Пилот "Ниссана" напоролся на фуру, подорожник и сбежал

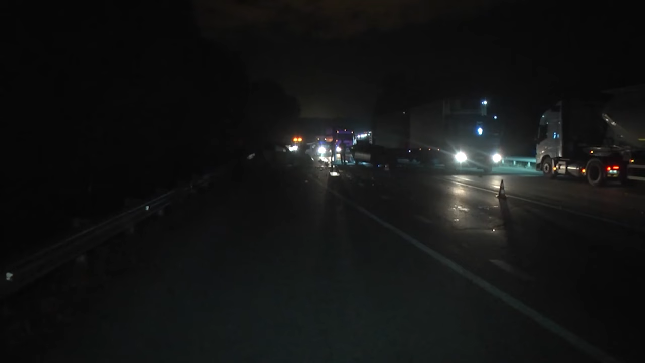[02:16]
Неравенство битвы в том, что пилот Реновации сидел слева и принял удар на себя, а рулевой Ниссана сидел справа, и атака пришлась вместо японского смертника.